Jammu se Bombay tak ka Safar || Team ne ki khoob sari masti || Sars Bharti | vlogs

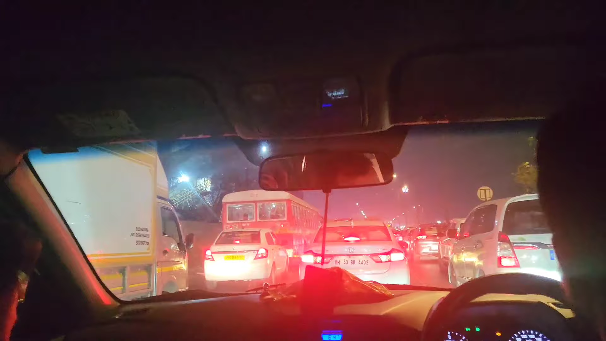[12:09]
और इस पहले उत्थे पुज गए थे उस ब्रिज ऊपर जेड़ा बॉम्बे की ते नवी मुंबई की जोड़ता है।
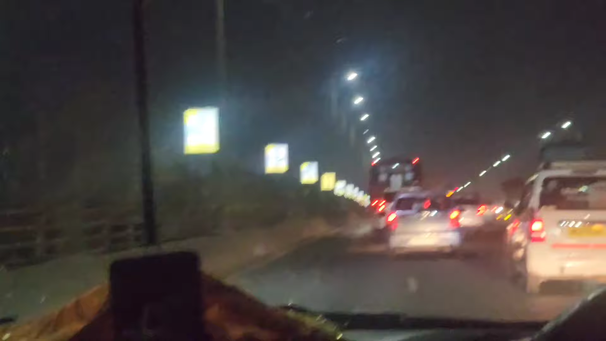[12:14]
ये पूरा पैक किया हुआ है ना, इसके लिए आप लोग कुछ दिखेगा नहीं, और वहाँ पर कभी भी जाओ आपको ट्रैफिक मिलेगा।